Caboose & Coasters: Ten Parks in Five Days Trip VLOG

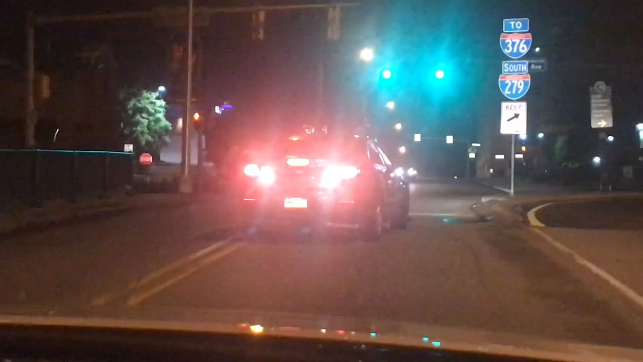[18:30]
So the guy tried to turn over this curb. Wasn't successful, so now he's backing up, and he's going to try again. And we're just patiently waiting, and he got it. Yay! And we almost missed that light.